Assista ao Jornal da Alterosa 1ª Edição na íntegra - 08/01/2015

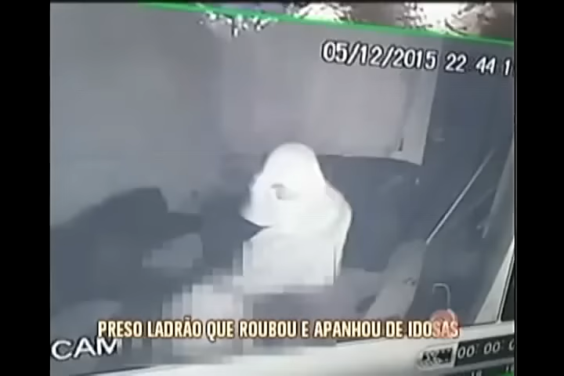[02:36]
Segundo a polícia, o suspeito e um comparsa foram recebidos a vassouradas pelos moradores.
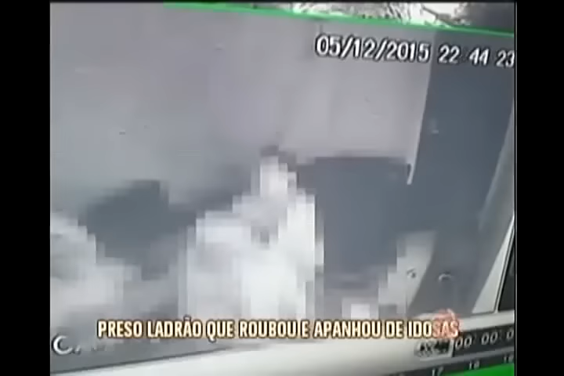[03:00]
eles estavam com a camisa tapando a cabeça, só que na luta corporal com as vítimas saiu a camisa.
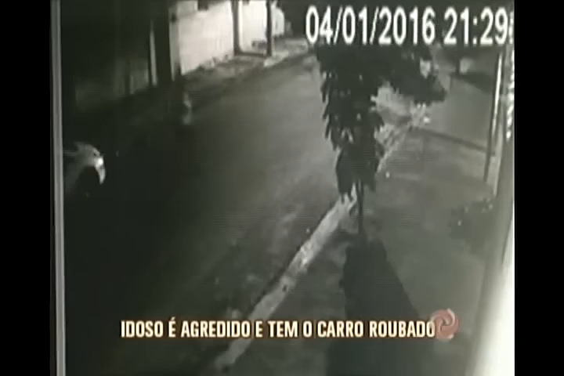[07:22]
desce e atravessa para abrir o portão da garagem de casa. Dois garotos passam de bicicleta. Logo depois vêm os bandidos a pé. Eles abordam o idoso que reage. Os três entram em luta corporal. O senhor é derrubado e agredido com socos e pontapés. Os criminosos pegam a chave do carro dele, correm para o veículo e fogem. O idoso ainda consegue se levantar e vai em direção ao carro, mas apenas assiste a fuga sem poder fazer nada.